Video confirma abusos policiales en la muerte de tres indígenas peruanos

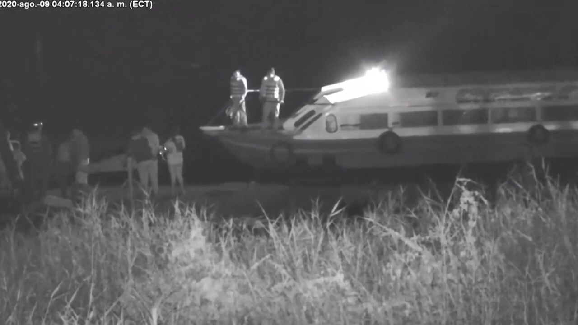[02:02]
En otro momento más avanzada la noche, operarios de la empresa recogen uno de los cuerpos inertes que había quedado